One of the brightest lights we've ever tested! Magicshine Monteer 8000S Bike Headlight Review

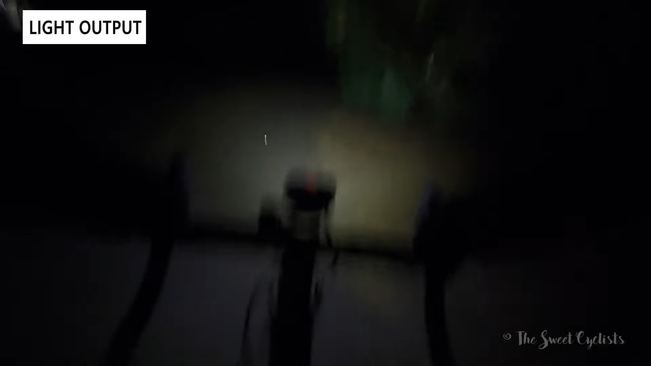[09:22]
what mode you're in and as you can see the flash mode is very distracting and can mess with your depth perception. Otherwise it's pretty simple to cycle through the modes we found low and even eco were sufficient while the higher settings were almost too bright